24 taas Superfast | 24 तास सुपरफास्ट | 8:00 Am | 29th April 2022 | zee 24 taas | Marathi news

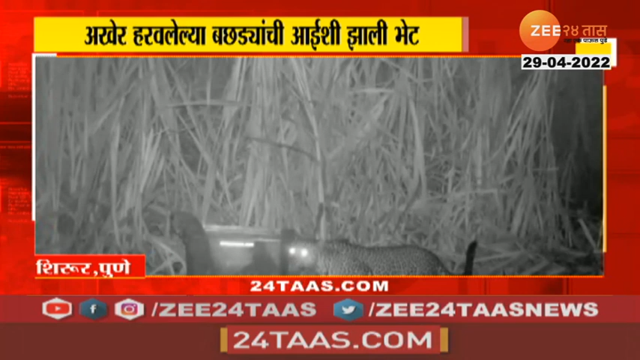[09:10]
एका शेतकऱ्याच्या शेतात ऊसतोड सुरू असताना बिबट्याचे 2 बछडे आढळून आले आणि त्यानंतर वनविभागानं या
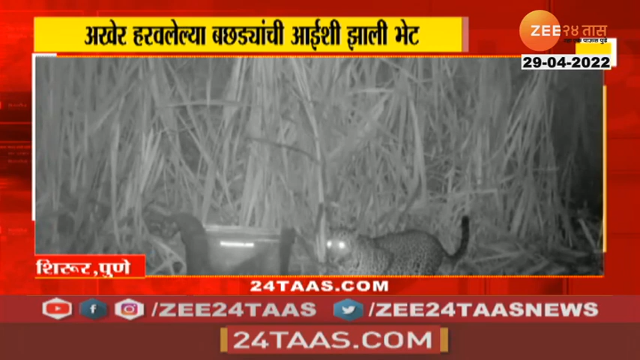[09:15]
बछड्यांना ताब्यात घेऊन प्राथमिक उपचार करून आईची भेट घडवून आणली.